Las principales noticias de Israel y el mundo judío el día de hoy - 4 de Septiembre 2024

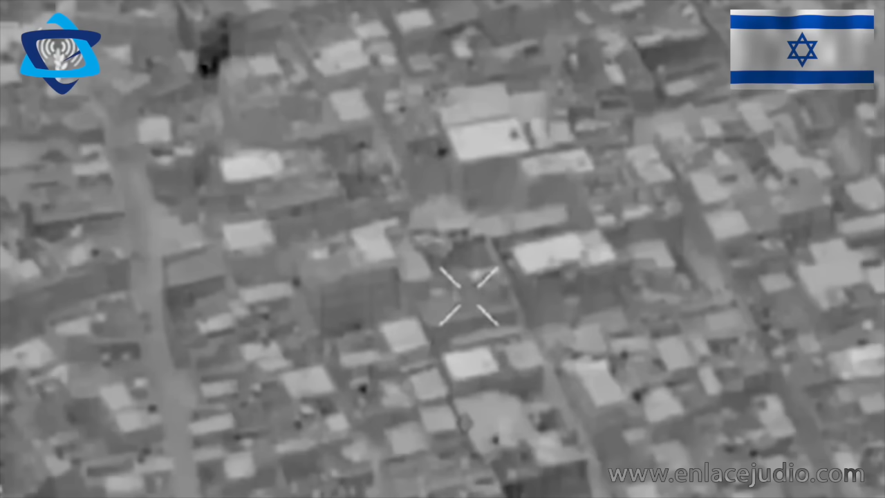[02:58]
En el último día, en esa misma zona, una aeronave de las FDI atacó a un escuadrón terrorista poco después de que se les identificara disparando armas de fuego y lanzando explosivos a las tropas.